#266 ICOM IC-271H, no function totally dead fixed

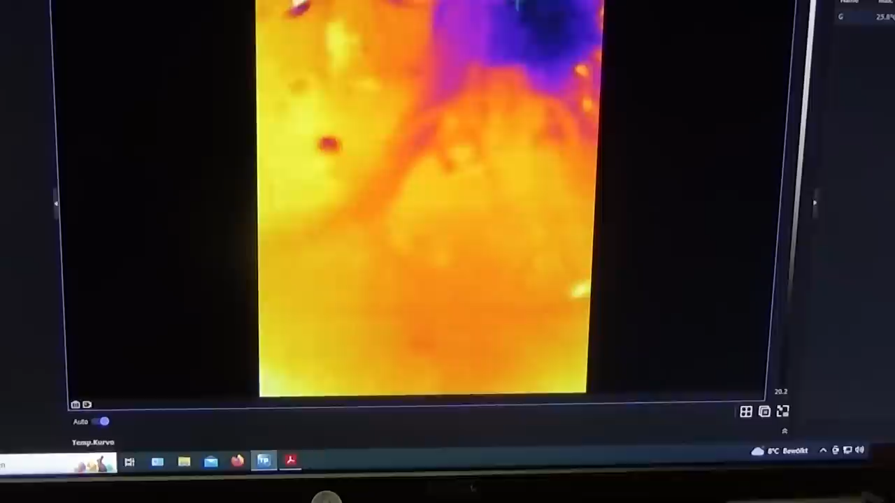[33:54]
yes the capacitor is slowly coming up and really starts glowing yes it is obviously our capacitor definitely it is our capacitor
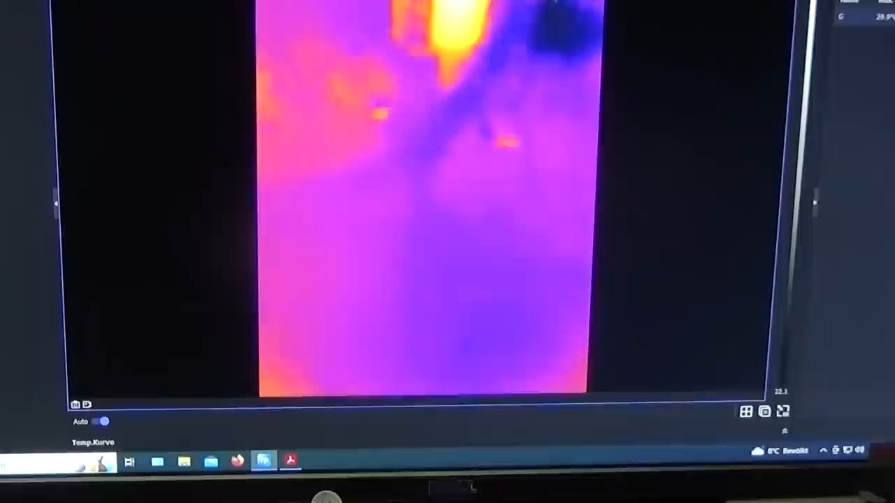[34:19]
that is interesting look look at this and now you see that the temperature is increasing
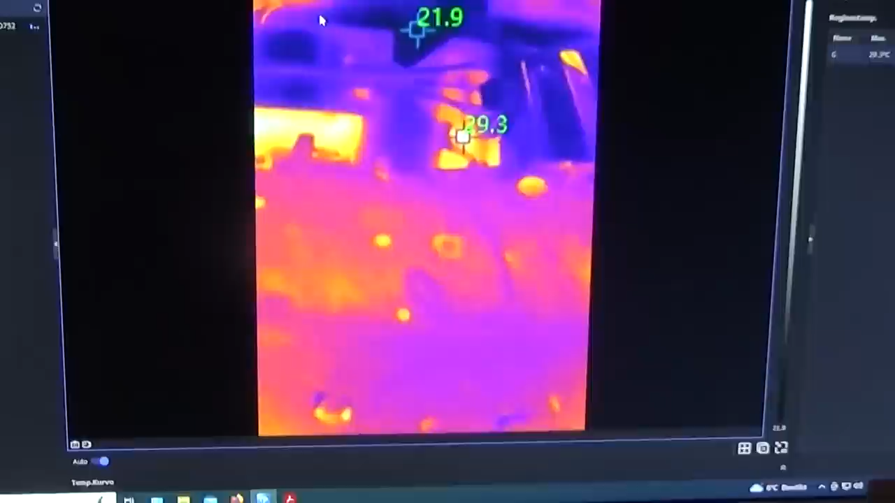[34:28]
more and more and more there is here there is oops and now
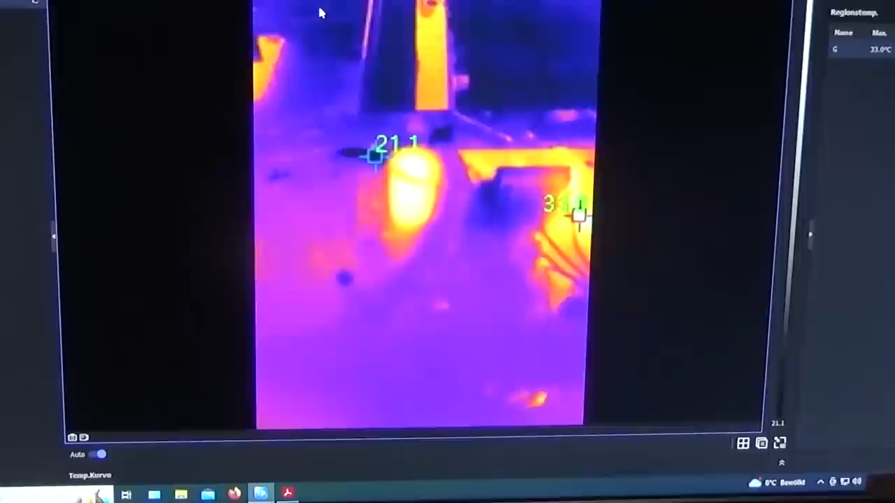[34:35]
my camera is frozen unbelievable okay
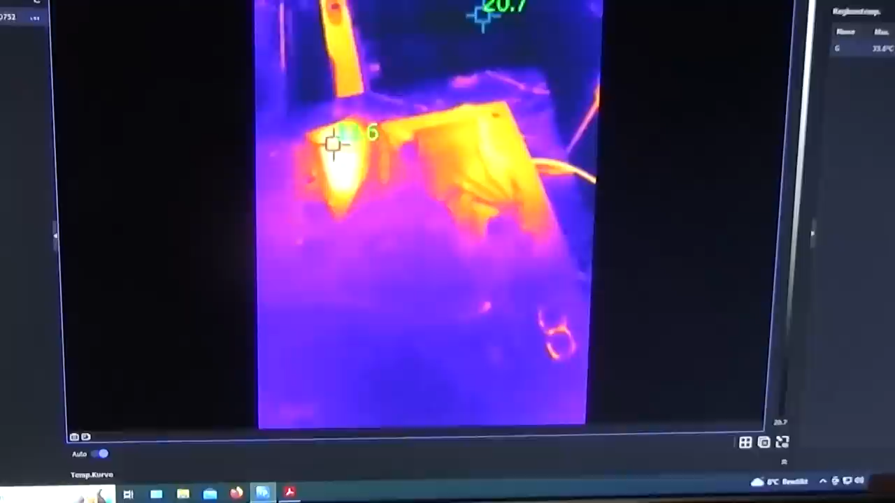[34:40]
problem solved and again here our hot glowing capacitor so you see that the temperature
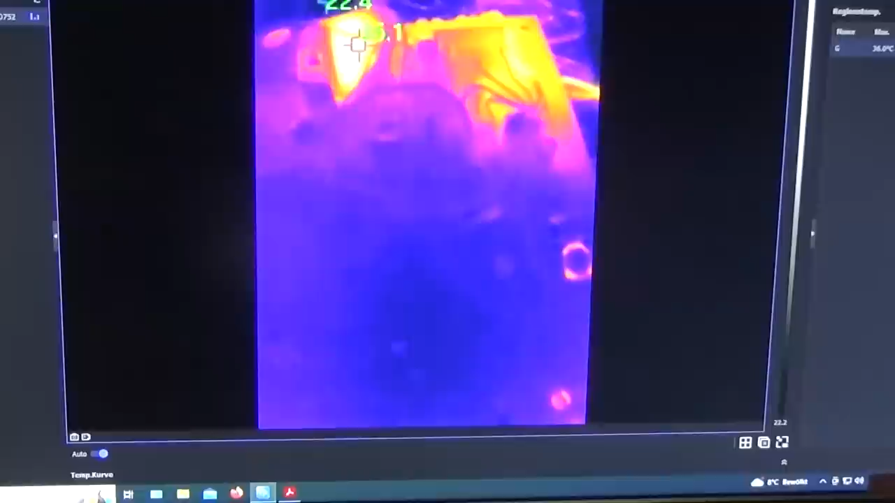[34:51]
is getting up more and more it is already 37 degree our hot spot
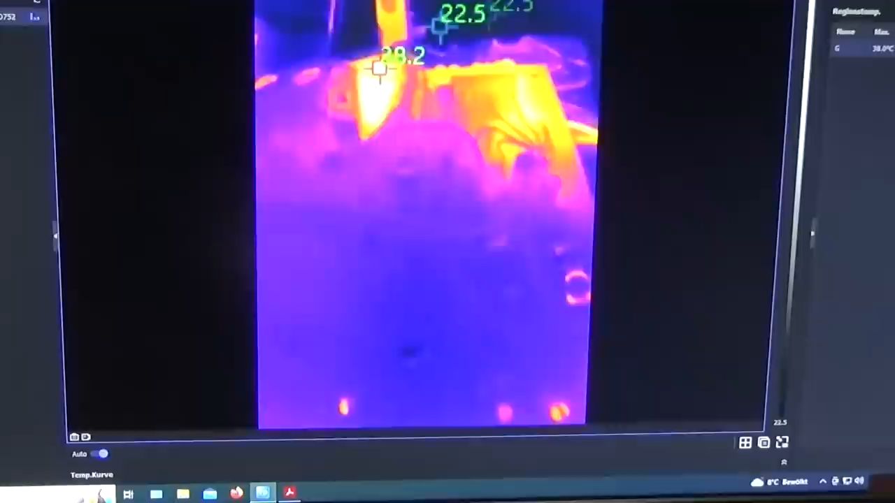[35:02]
and again so now when i point to it so here is my pointer and
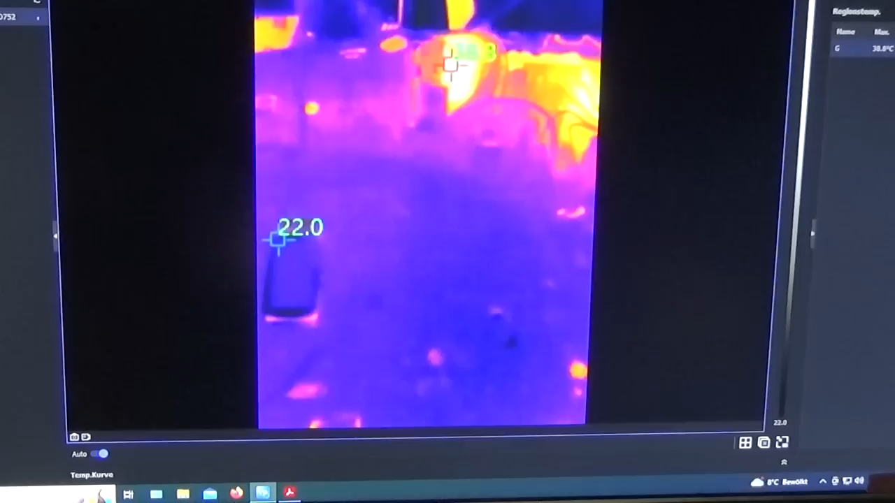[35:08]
let me switch off my power supply and let me show where
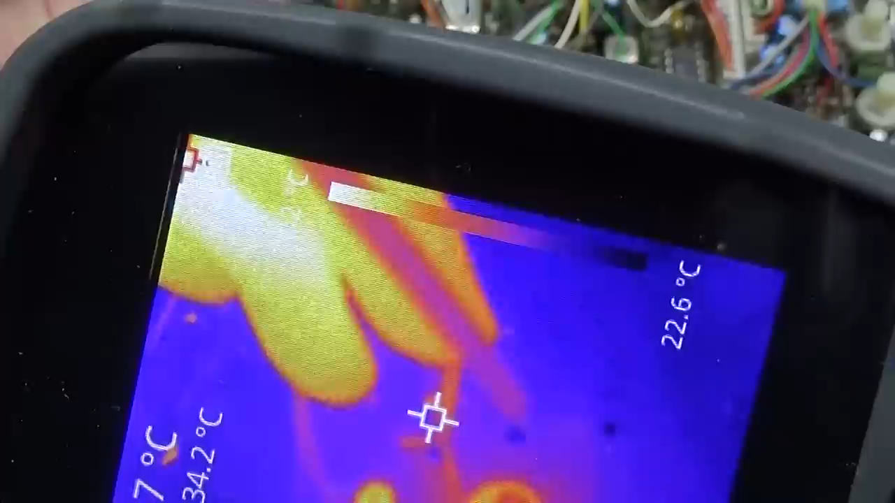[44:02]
i go down here
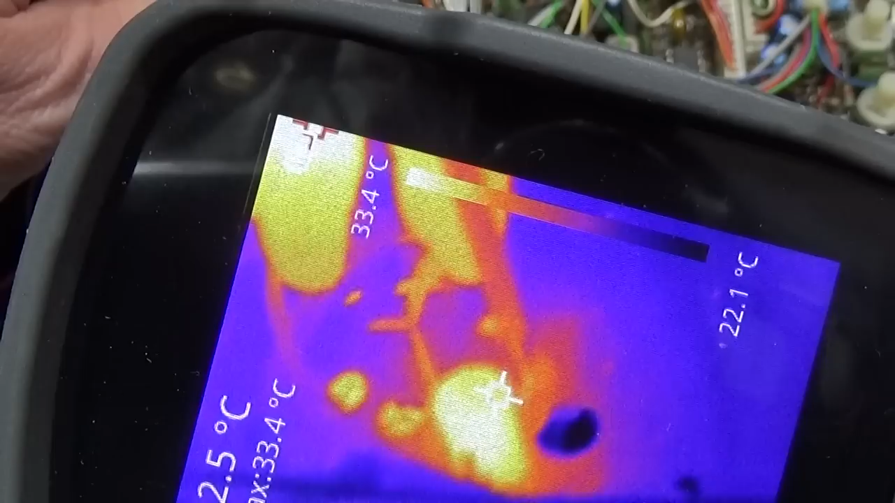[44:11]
On screen: max 33.4°C, scale top 33.4°C, scale bottom 22.1°C
okay okay and you see the capacitor can you see the capacitor can you see the capacitor down there it is increasing temperature
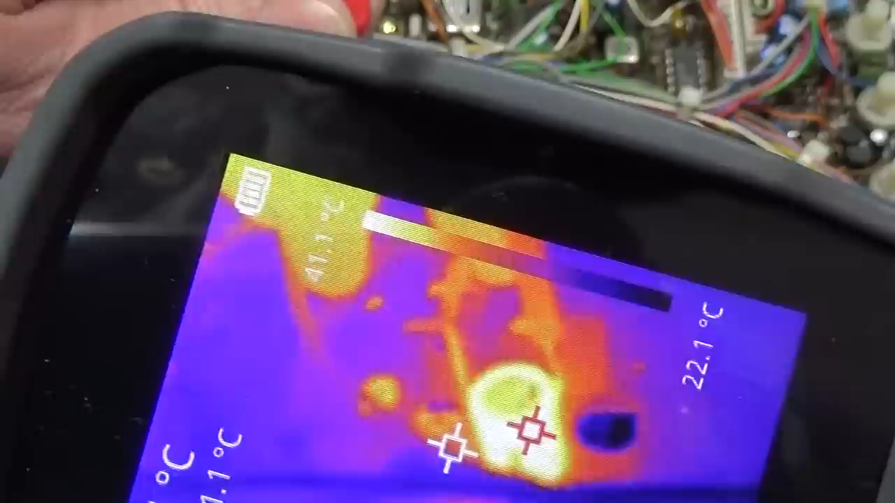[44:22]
On screen: scale top 41.1°C, scale bottom 22.1°C
so it is already on 42 and you see it starts glowing more and more and more and now i'm taking off
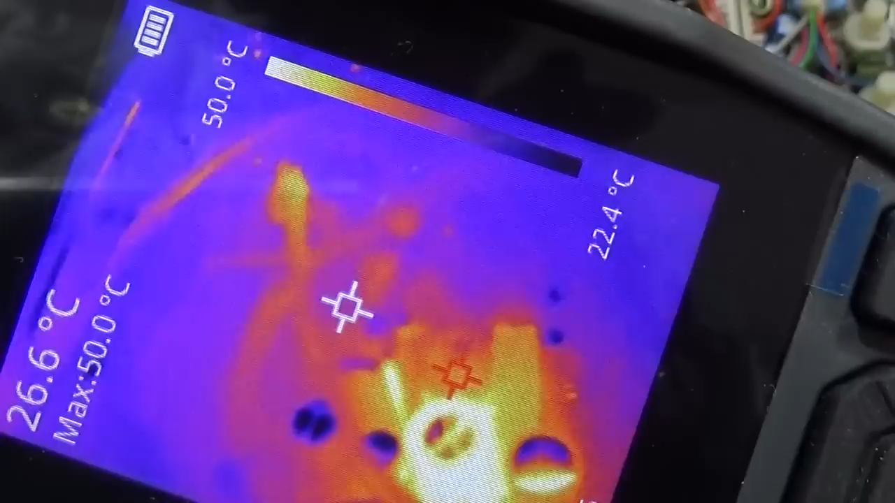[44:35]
On screen: spot 26.6°C, max 50.0°C, scale top 50.0°C, scale bottom 22.4°C
here our short i go with my which
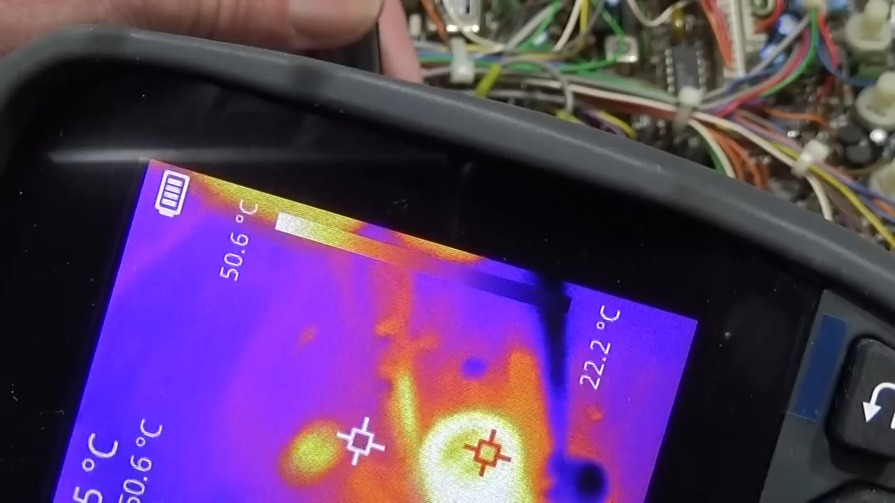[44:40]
On screen: scale top 50.6°C, scale bottom 22.2°C
one is it this here this is our guy
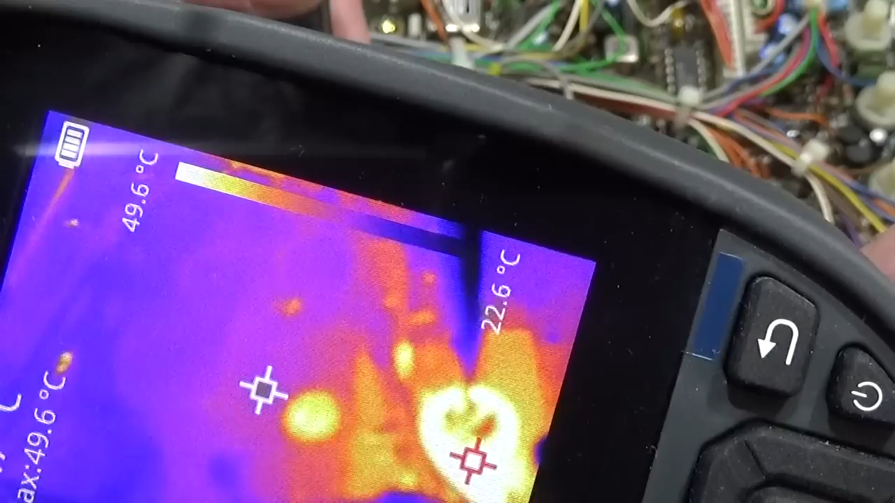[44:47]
On screen: max 49.6°C, scale top 49.6°C, scale bottom 22.6°C
which is doing trouble okay
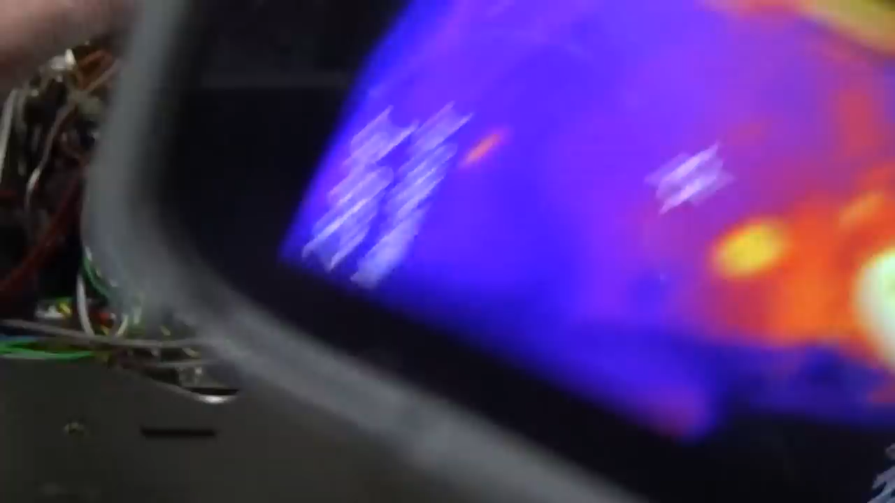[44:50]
look here it is again another capacitor so okay what i do